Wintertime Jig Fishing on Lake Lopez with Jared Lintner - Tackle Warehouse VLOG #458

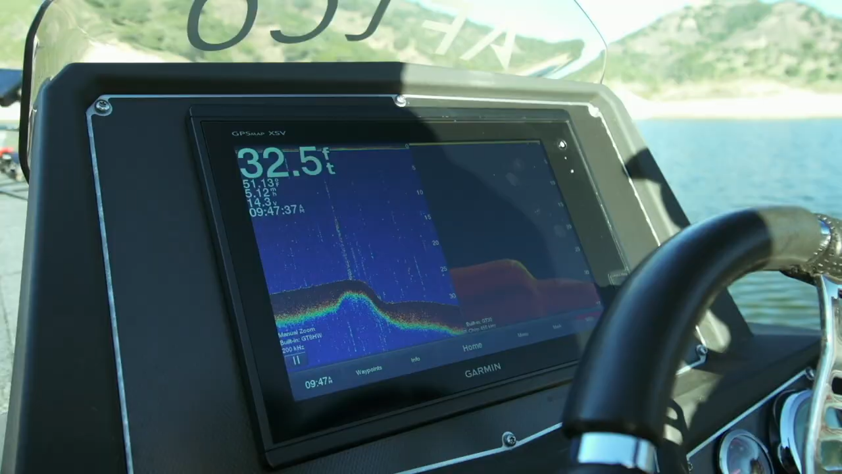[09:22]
On screen: depth 32.5 ft
all right so like I mentioned earlier we're out in the winter time and first of all I don't think a lot of guys really utilize their electronics the way they should you
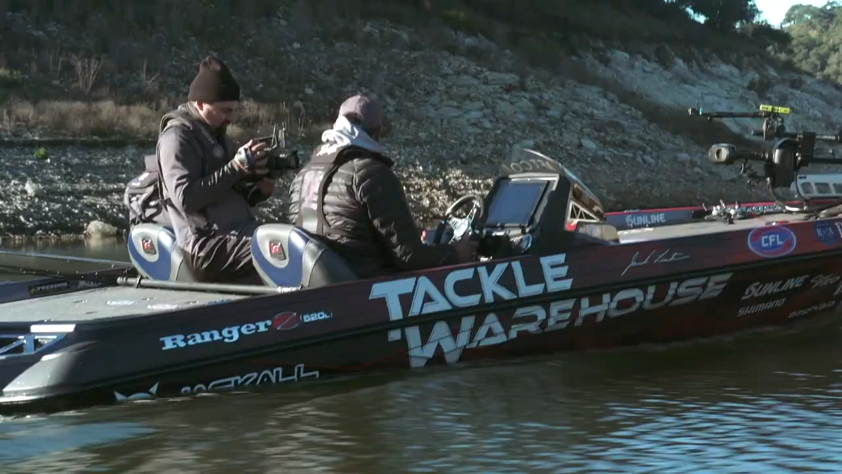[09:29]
know like I mentioned for here the water temp is cold the fish are deep
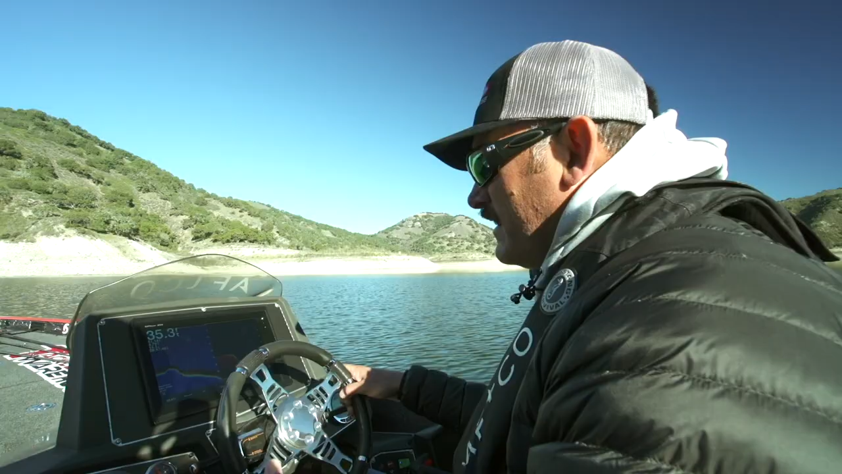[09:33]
and what the way I got this Garmin set up right here I got a split screen one's a clear view image shooting straight down and one's a 2d sonar
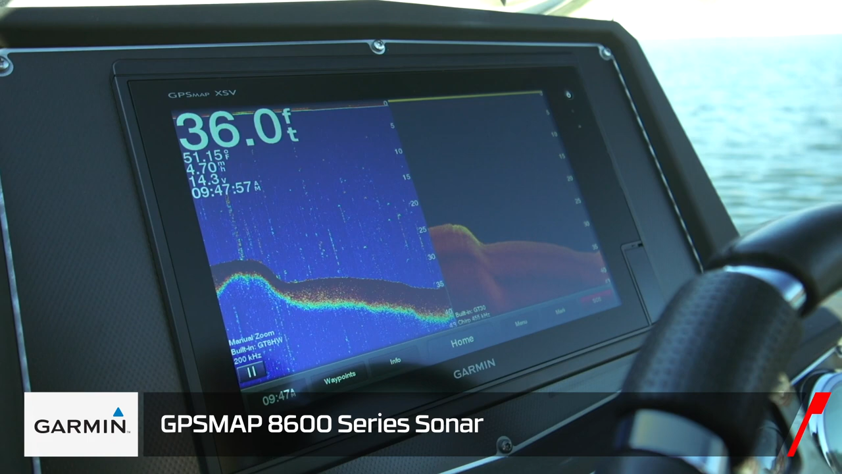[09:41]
On screen: depth 36.0 ft
so what I'm looking for like you see right there there's some bait fish underneath it but a lot of times out here and many bodies of water you'll see just blankets of bait especially in the winter
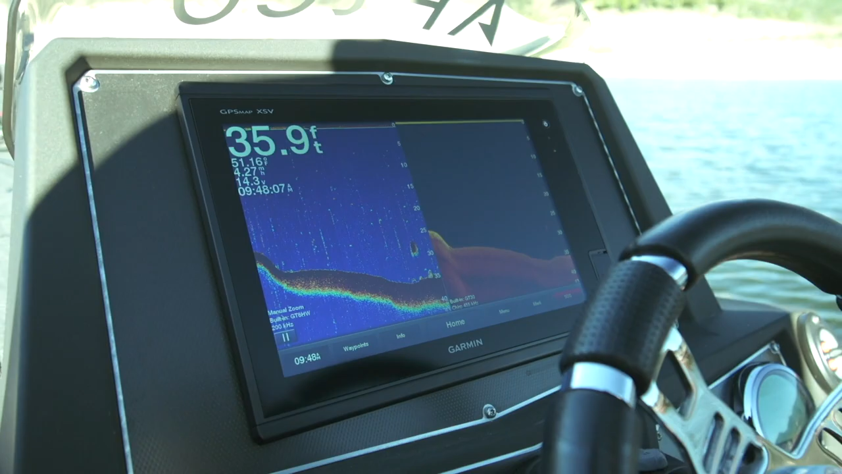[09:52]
On screen: depth 35.9 ft
or the fall what I like to do is get away from that if there's too much bait it to
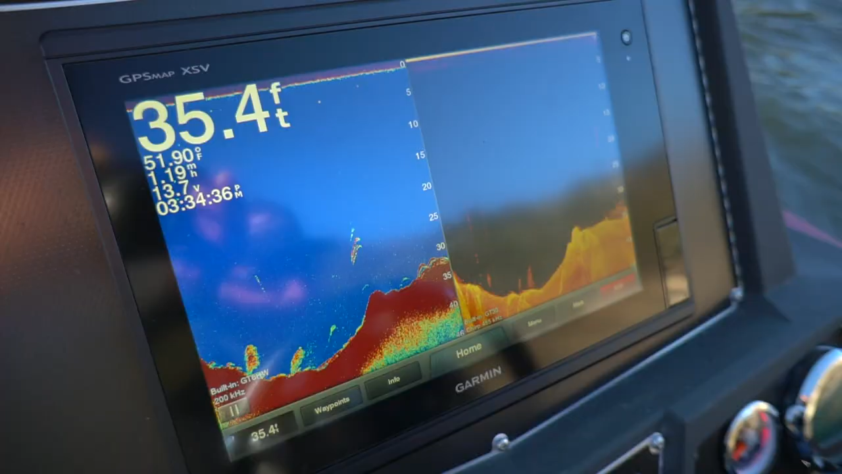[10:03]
On screen: depth 35.4 ft, water 51.90°F, speed 1.19 mph
you know there's just a little bit when I was out here like three weeks ago this whole
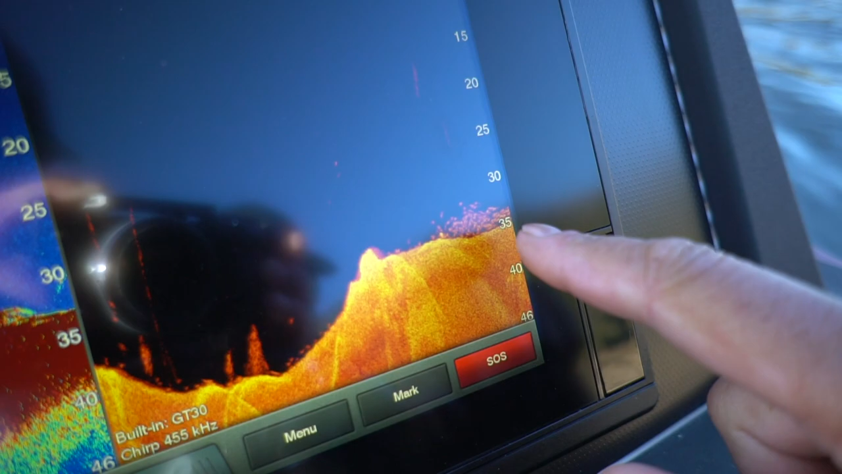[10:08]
area right through here was nothing but a solid
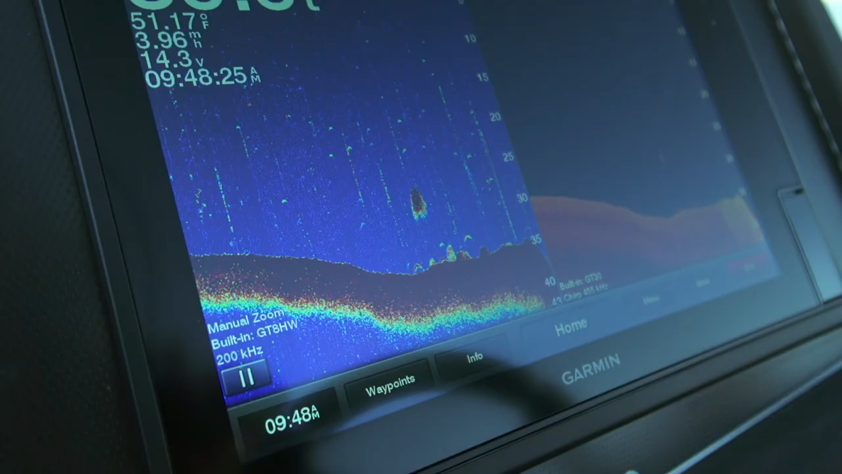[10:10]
On screen: water 51.17°F
carpet of bait so now this is all broken
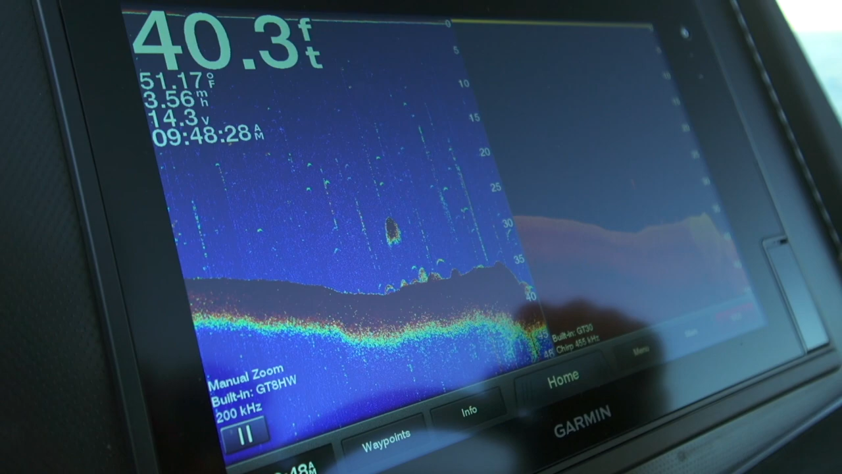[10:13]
On screen: depth 40.3 ft, water 51.17°F
up you can see the you see there's fish right there there's fish right there that's a ball of bait the other cool
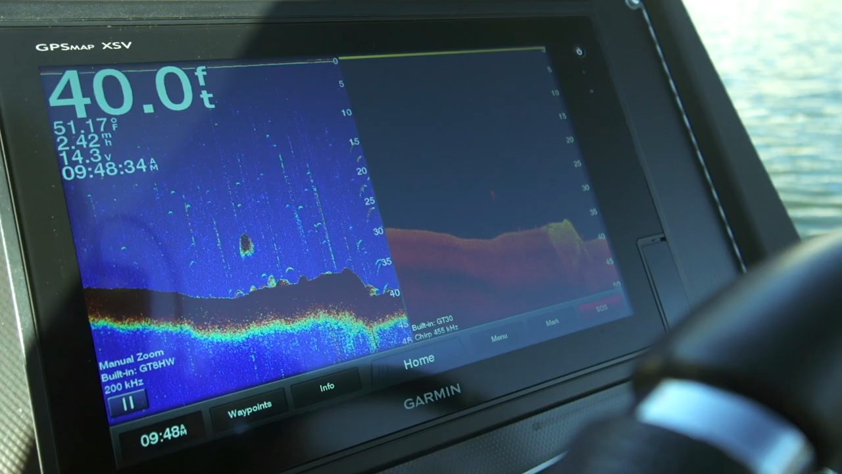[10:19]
On screen: depth 40.0 ft
thing that I recommend anybody fish in a lake that doesn't have